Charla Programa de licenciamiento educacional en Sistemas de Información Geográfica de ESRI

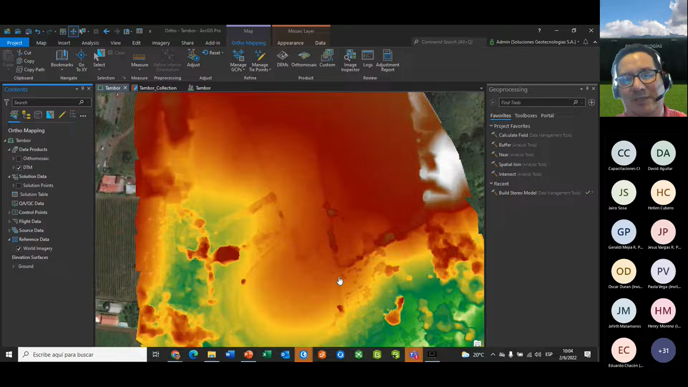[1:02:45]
puede ser ya consumido con una mayor precisión sobre una zona específica
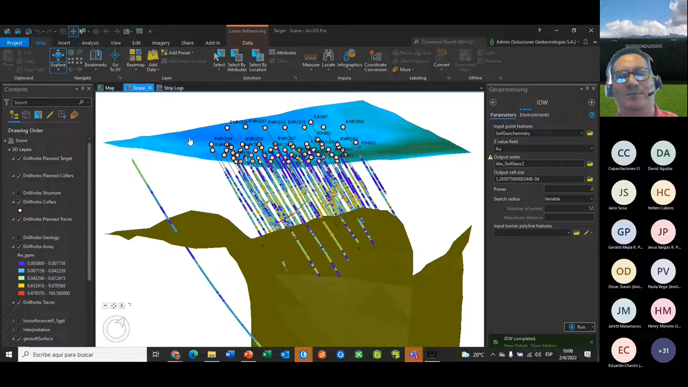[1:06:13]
dentro de otras cosas el ArcGIS Pro nos permite una visualización también en tercera dimensión de en este caso por